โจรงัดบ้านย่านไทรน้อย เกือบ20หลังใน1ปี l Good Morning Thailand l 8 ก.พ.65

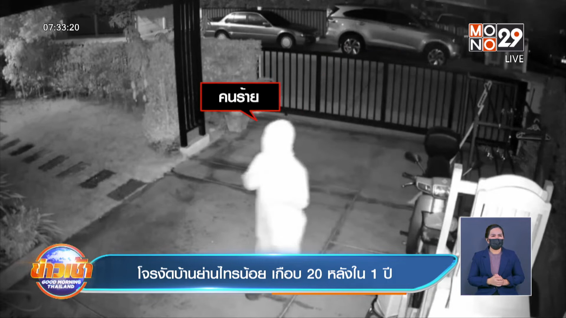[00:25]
้ครับเป็นชายสวมสุดอำภลาง คล้ายกับนิญจาดนี้ครับเดินมาคุ้มศีษะมวดเลยเข้า
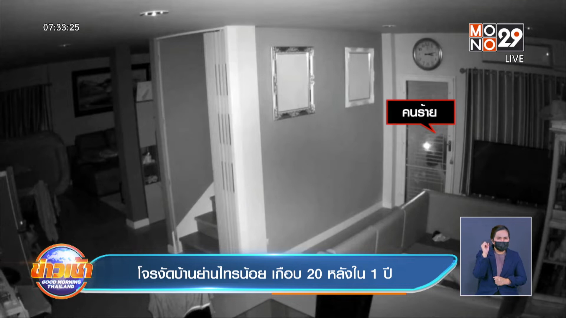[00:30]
ไปที่บ้านหลังหนึ่งซึ่งในมูบ้านหรู ถนนบ้าน crossesารุ่ยใสน้อย อำเพือใสน้อยจงบัตบนวนนเท้าปุรีครับคนร้ายก็ไปงัดไม่เคลื่อนไหวสามรอบเลยครับแล้วก็วนกลับไปงัดหลายดัดต่อแต่ก็ไม่สำดัตอยู่ดีนะครับและไม่ใช่งัดบ้านเดียวไปงัดบ้านต่อไปอีกด้วยนะครับนังสาวananthonìná.